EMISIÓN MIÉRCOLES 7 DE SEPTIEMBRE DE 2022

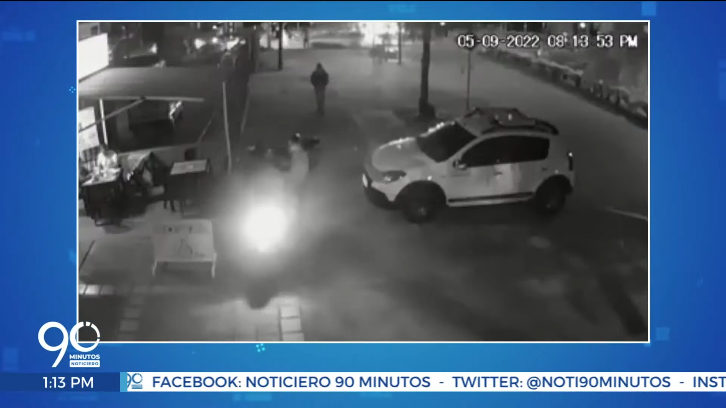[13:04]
El administrador de un local de comida rápida frustró un ataco en su establecimiento. Los delincuentes llegaron en moto y cuando iban a empezar a hurtarle las pertenencias a los clientes, el administrador del sitio prácticamente los ahuyentó a plomo. El frustrado atraco ocurrió en el barrio Modelo de Popayán, quedó grabado en dos cámaras de seguridad,
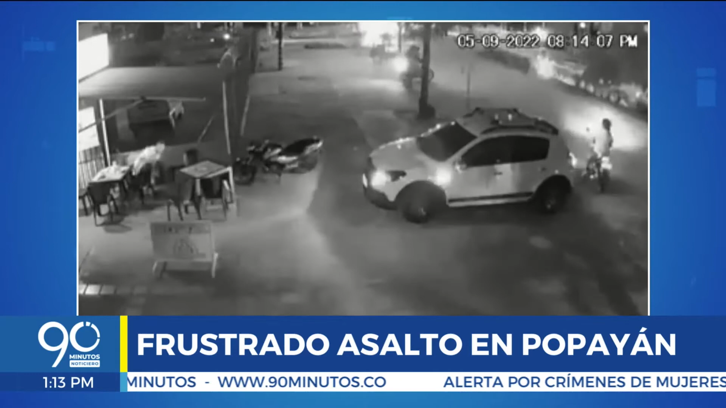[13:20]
donde se pudo apreciar cómo a los asaltantes les tocó huir en medio de las balas.